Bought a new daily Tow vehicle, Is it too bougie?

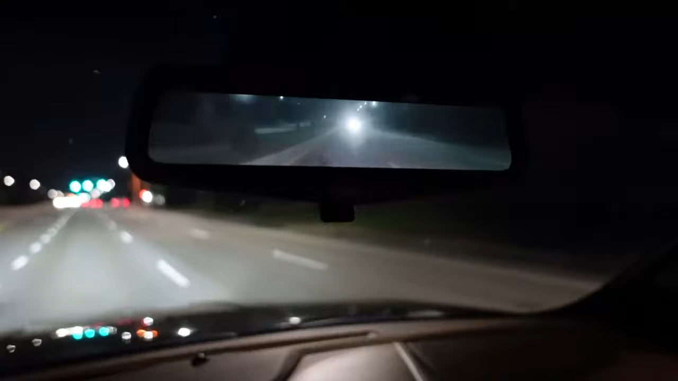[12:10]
Okay, so the reverse or the rear view mirror, there's actually a camera in the bumper, and what you're seeing is like maybe a 30% zoomed in shot. So if you want to see what's actually like in the back seats, you literally hit the flip button and you're seeing the real world outside, but you flip it again and it's a camera that's by the bumper. And actually I prefer this because when you're changing lanes and there's like a blind spot issue with that,